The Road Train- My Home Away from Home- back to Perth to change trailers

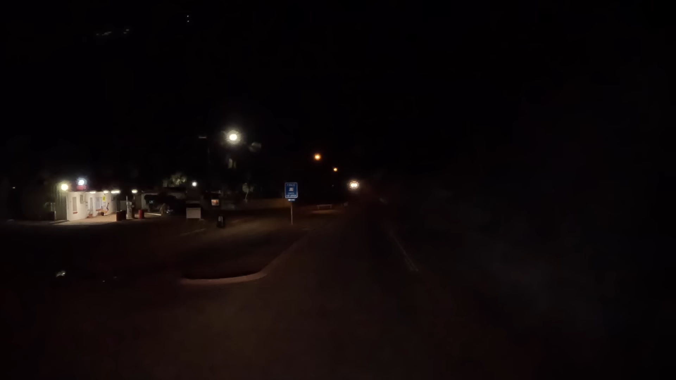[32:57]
Can't see anything. Is that ute? Have a look.
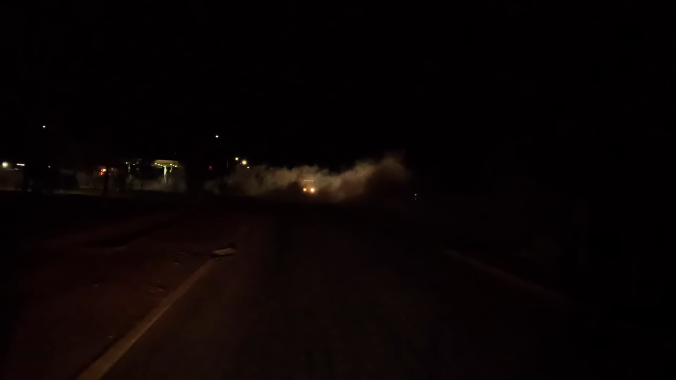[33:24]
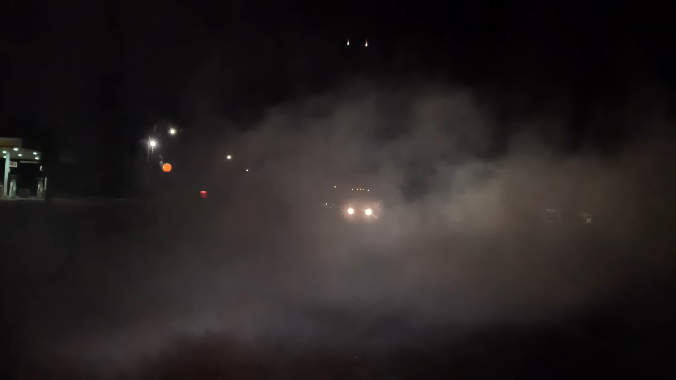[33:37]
I don't know what he's crying behind him.
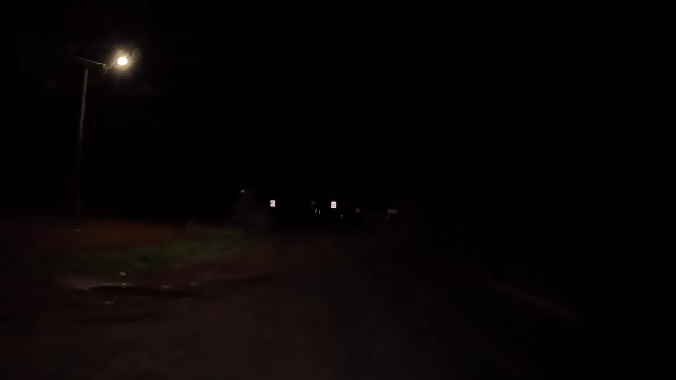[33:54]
Don't know what's that. Is she doing something for insects, or don't know.
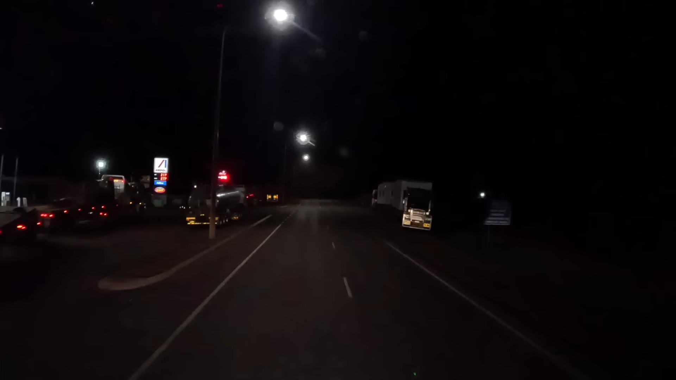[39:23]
Busy. It's another half an hour before they close shop, so everyone is trying to get the last minute deal.